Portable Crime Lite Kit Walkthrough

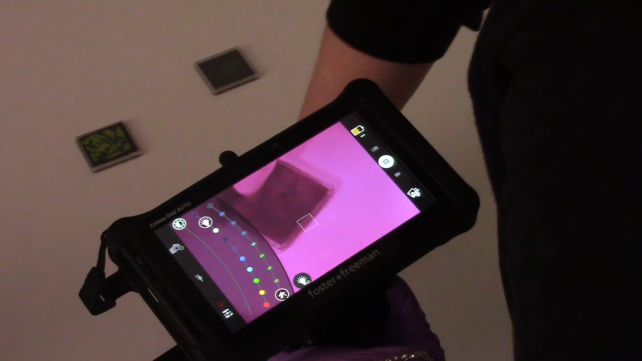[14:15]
We can actually now see underneath it another layer of paint in the FNF symbol. And it's not just paints that you can see through to see other paints. Things like blood and gunshot residue will also absorb infrared. So, if you have a sample where, perhaps, at your crime scene,
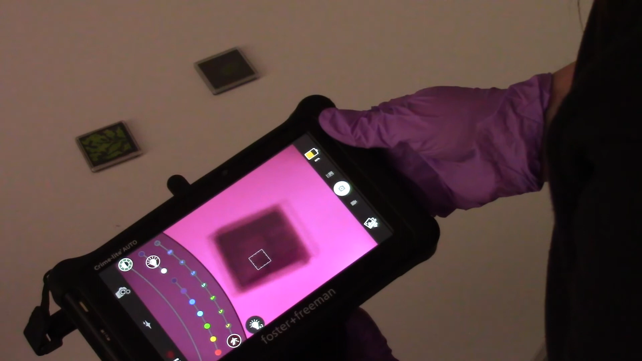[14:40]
someone has tried to paint over areas of blood staining or blood spatter, you may be able to see through the paint to see the blood beneath it.
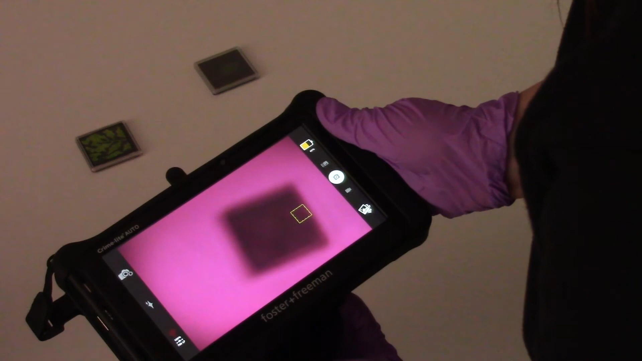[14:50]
Okay. To our final sample, we're going to go back to the start,